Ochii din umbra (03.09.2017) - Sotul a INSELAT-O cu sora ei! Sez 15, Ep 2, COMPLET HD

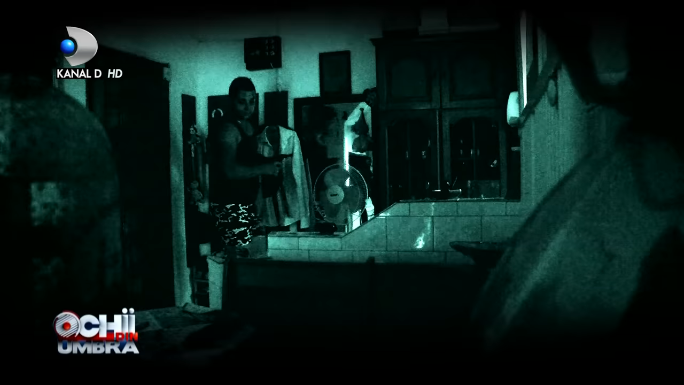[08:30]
Oare și-a amintit în plină noapte că a uitat ceva, iar acum vrea să verifice dacă este totul în regulă?